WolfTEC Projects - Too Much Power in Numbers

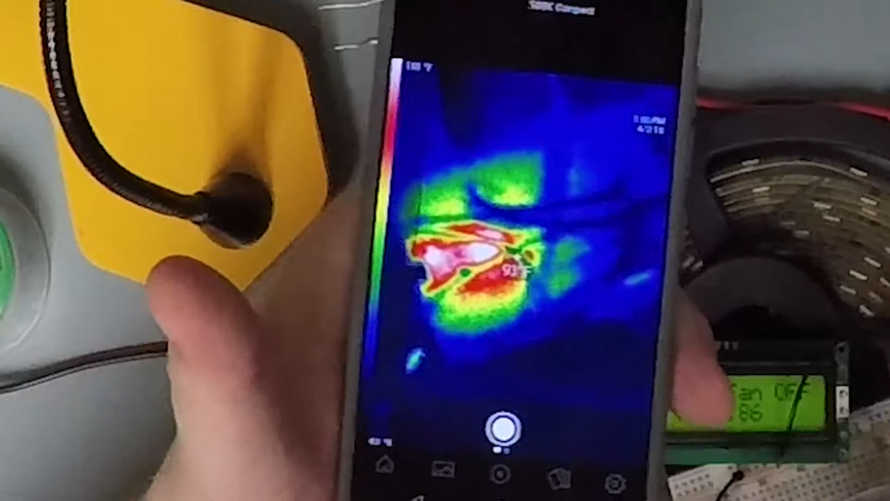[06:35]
so yeah it's calling about 81 82 degrees
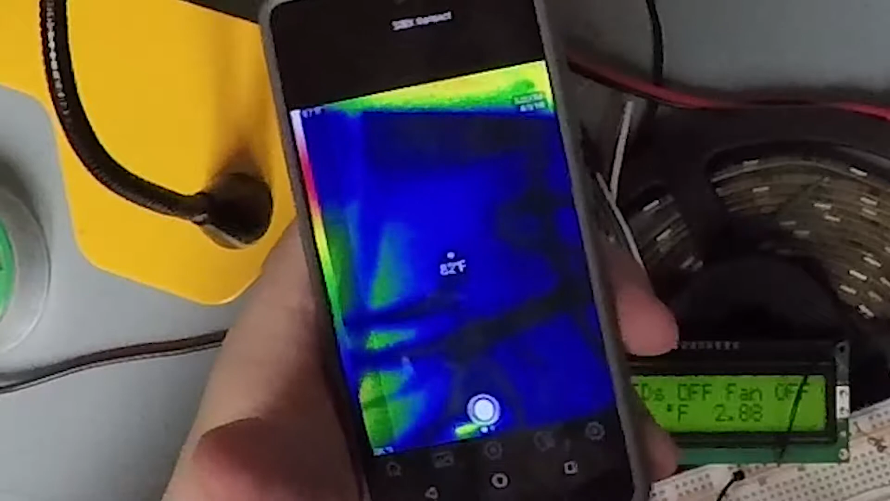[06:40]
On screen: spot 82°F
rotate this out of the way a bit and that is what my display is also reading so i think we got her calibrated so yeah we have our uh we seem to have good calculation now
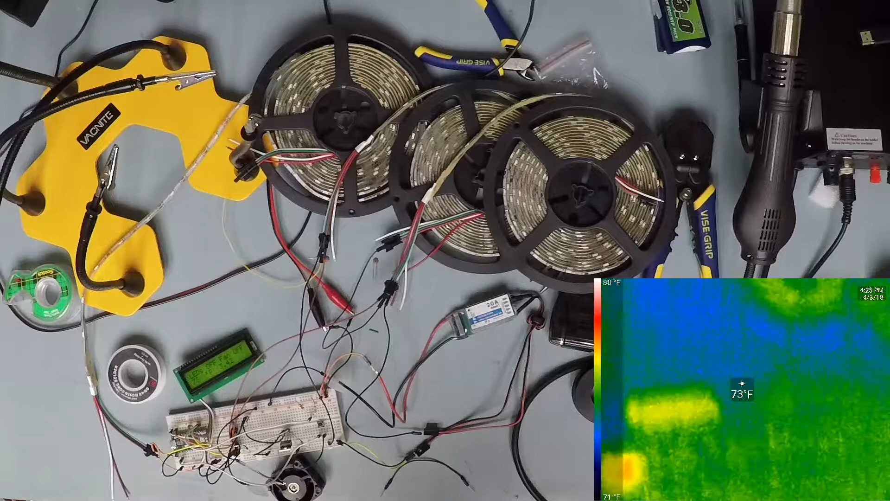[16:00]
On screen: spot 73°F, scale top 80°F, scale bottom 71°F
snap again the video frame rate on this thing is weird so that's why i do that there we go there we go hmm
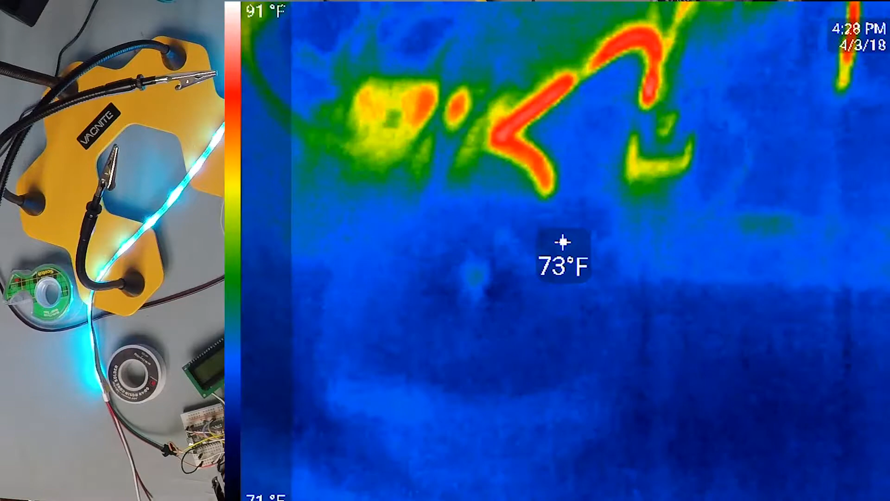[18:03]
On screen: spot 73°F, scale top 91°F
boy that wire's certainly getting warm
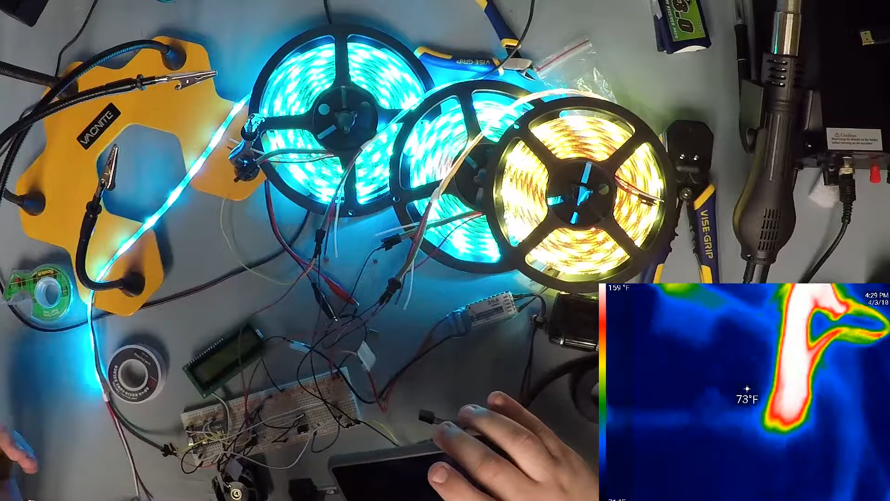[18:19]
On screen: spot 73°F
oh yeah she's eating up what did we get there
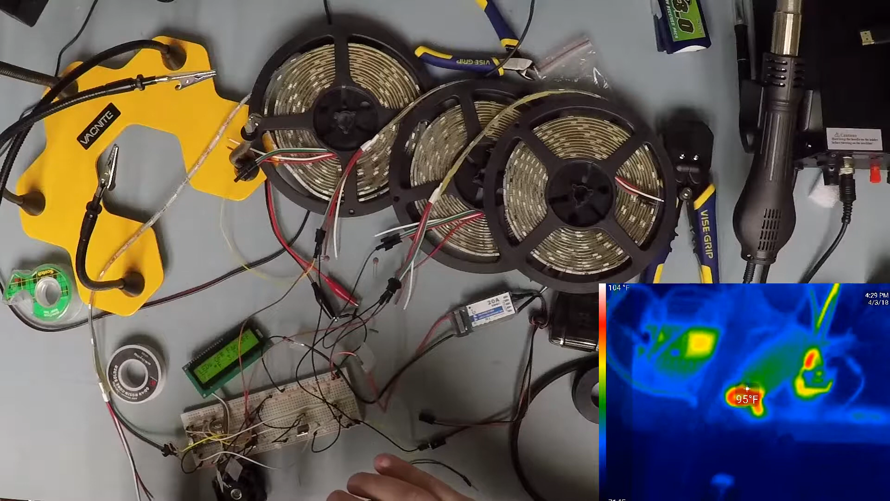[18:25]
On screen: spot 95°F
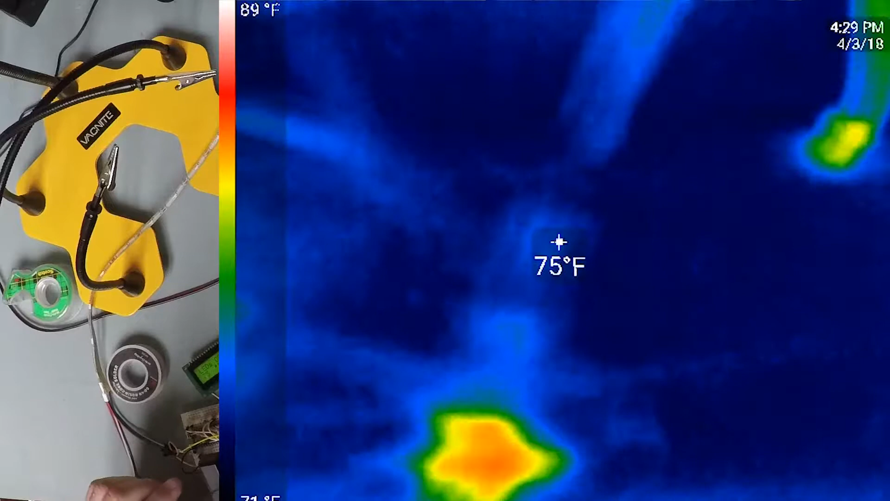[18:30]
On screen: spot 75°F, scale top 89°F
i mean
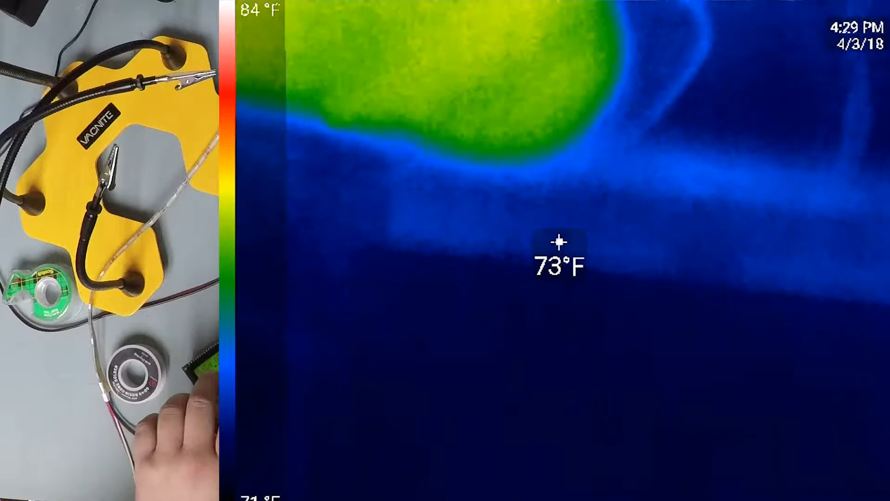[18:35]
On screen: spot 73°F, scale top 84°F
it's warm but it's not overly warm i'm more confused as to why we went yellow again power supply looks fine
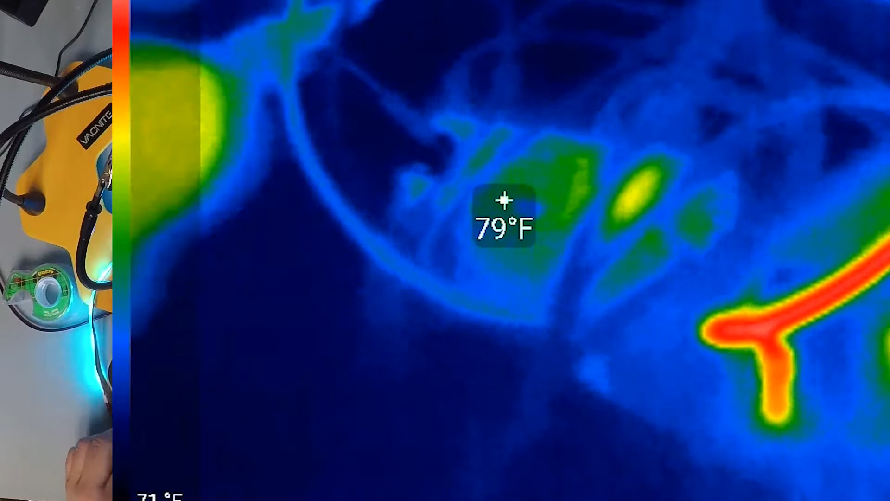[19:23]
On screen: spot 79°F
the wires are getting wires are getting kind of mad as you would expect
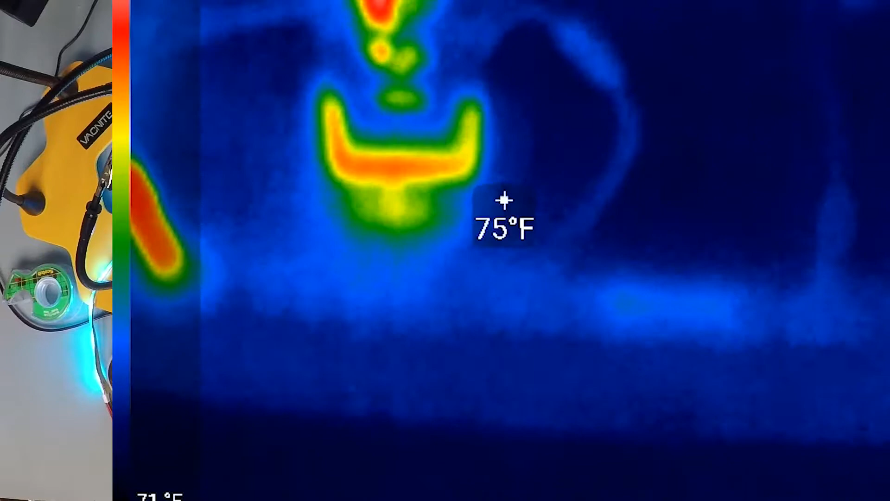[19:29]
On screen: spot 75°F
make sure it'll die on this thing isn't this wire
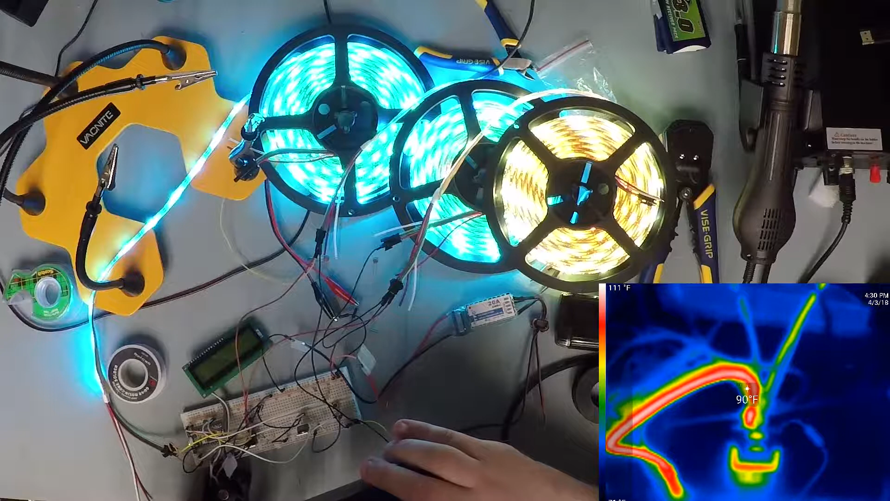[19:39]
On screen: spot 90°F, scale top 111°F
is hitting the hundreds and we know itself is doing fine this thing out of the way yeah this wire here this one's getting the worst it's quite pliable it's quite pliable i'm very confused at the fact that we are not all blue and it's just that one
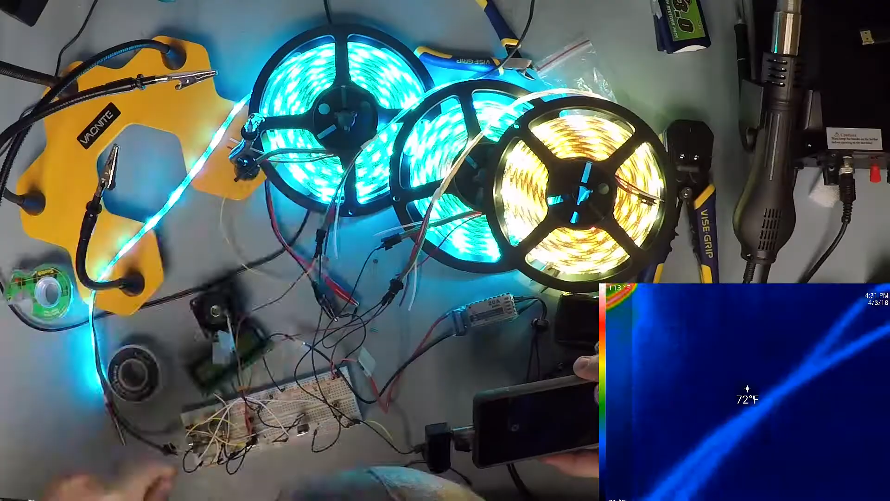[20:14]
On screen: spot 72°F
we're looking over here this wire it's quite warm
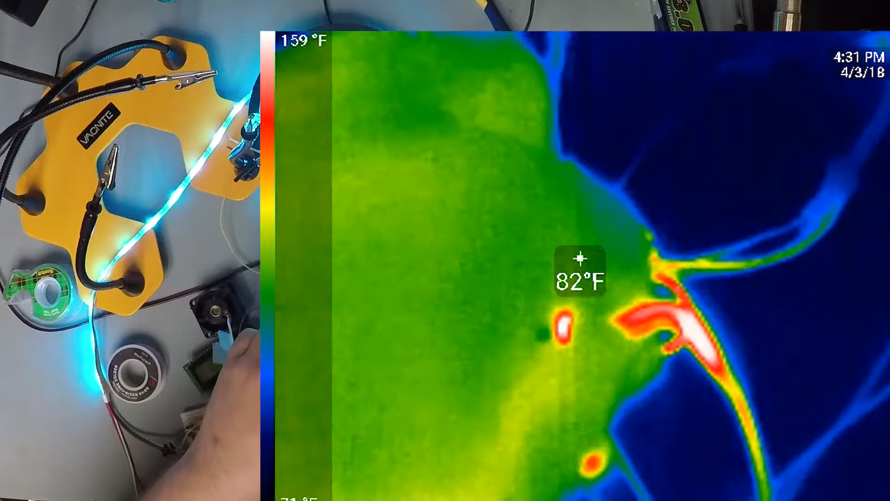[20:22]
On screen: spot 82°F, scale top 159°F
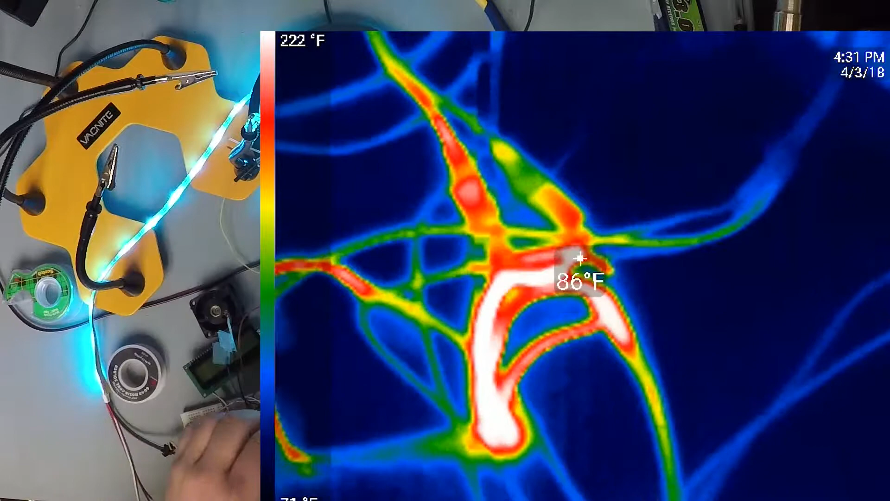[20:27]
On screen: spot 86°F, scale top 222°F
that one's into the 120s there's a wire
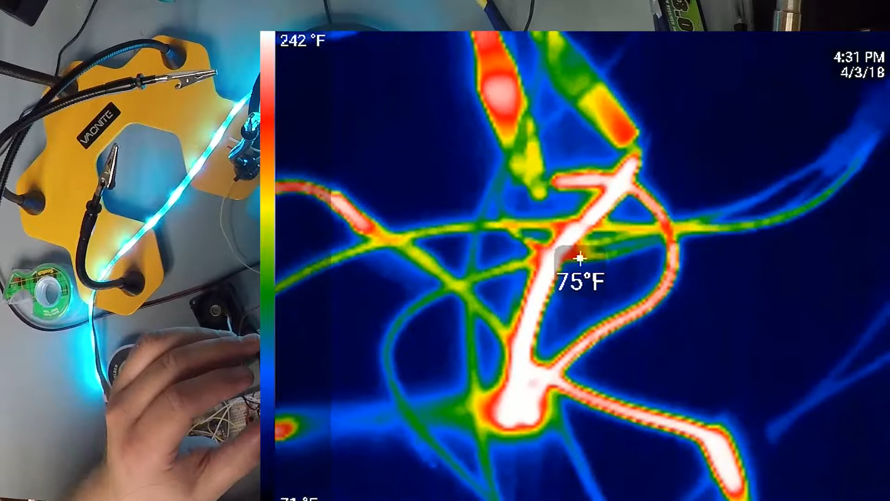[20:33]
On screen: spot 75°F, scale top 242°F
these wires are doing just fine dc power supply is putting out three-ish amps